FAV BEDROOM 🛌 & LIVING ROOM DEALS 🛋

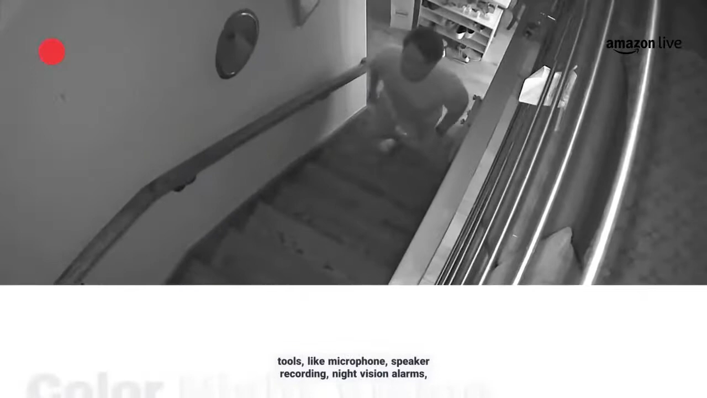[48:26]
microphone speaker recording night vision alarm sirens and more download the video clips